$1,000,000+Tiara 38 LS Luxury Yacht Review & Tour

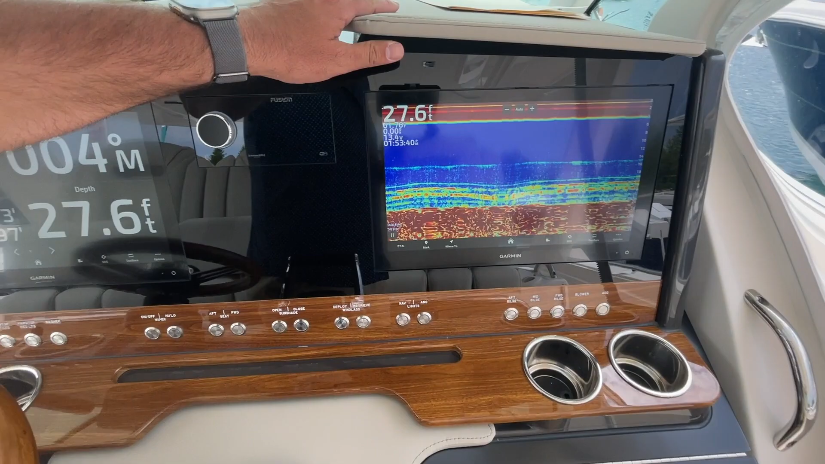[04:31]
On screen: depth 27.6 ft
A lot top out at 12 feet and many are much smaller than that depending on what you're looking at